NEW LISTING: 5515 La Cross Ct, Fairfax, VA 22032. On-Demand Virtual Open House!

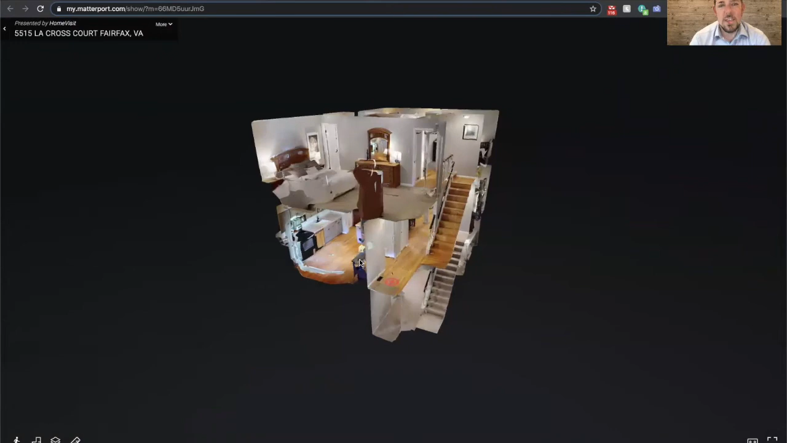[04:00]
And we have this little 3D dollhouse rendering of the tour. In the listing, I'm also going to share with you the link to view it. So if you have 3D virtual reality goggles on at home, you can immerse yourself in the home in virtual reality. It's really cool. But let's take a look.
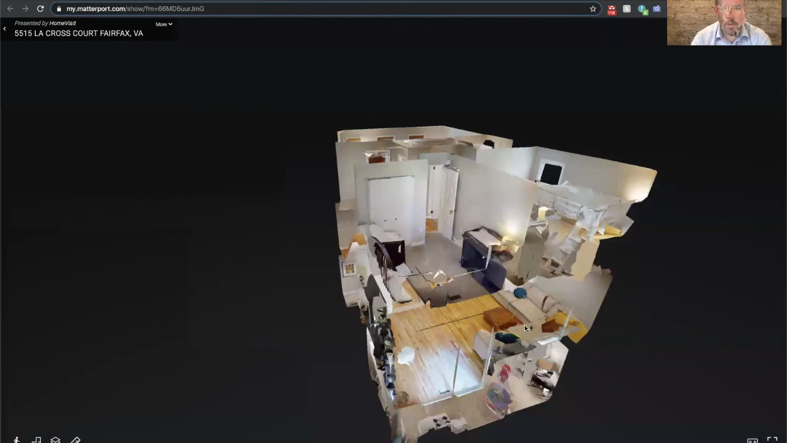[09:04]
We're going to go back to the dollhouse view and that's 5515 lacrosse court.
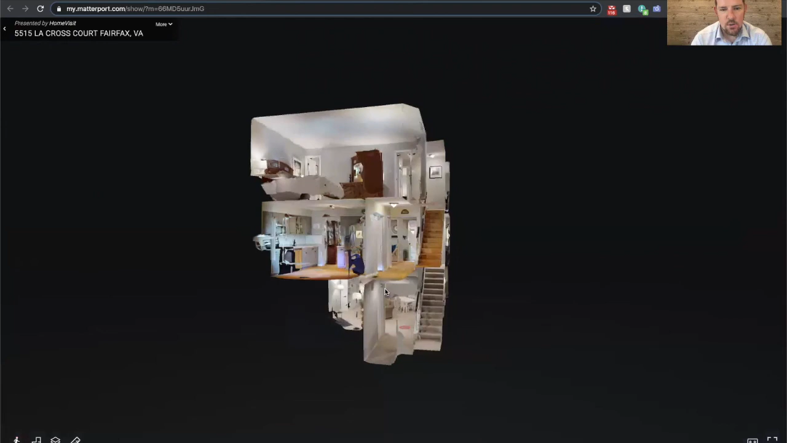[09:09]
So, uh, we're listing this Sunday, uh, July 26th.